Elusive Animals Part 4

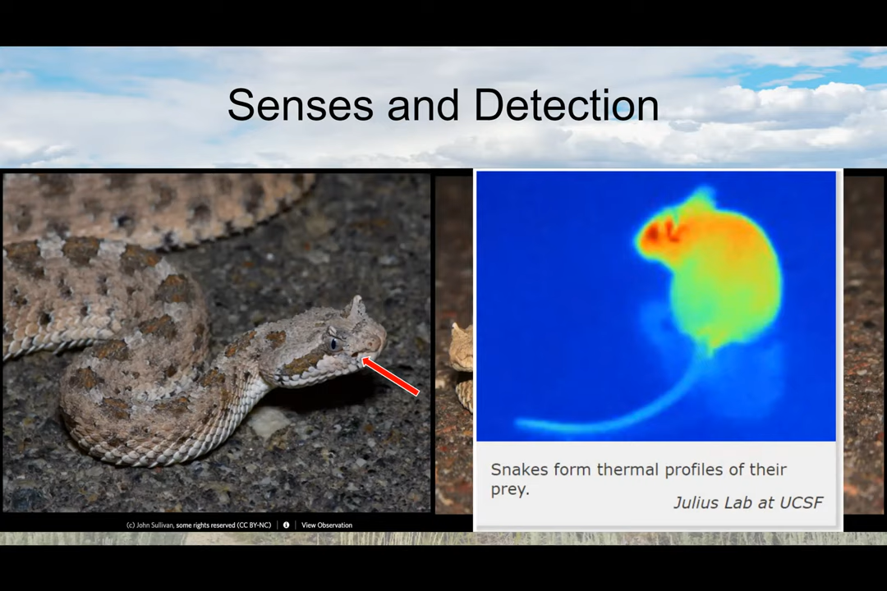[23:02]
heat signature which is going to make it a lot easier for them to detect their prey but also then it's going to make it easier for them to detect us too